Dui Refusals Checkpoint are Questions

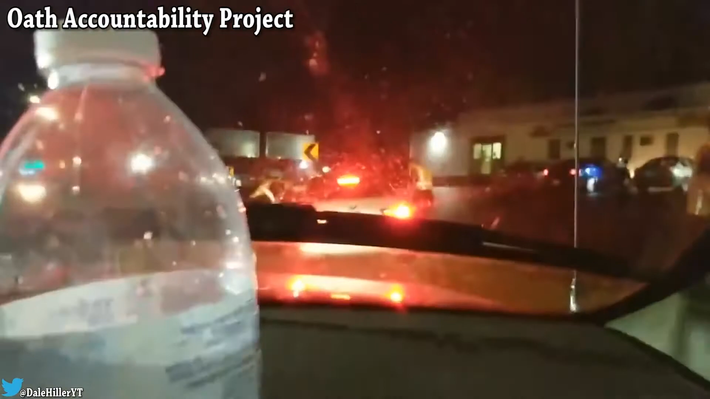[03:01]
Yeah, go around that. Well, look at everybody that they got stopped over here.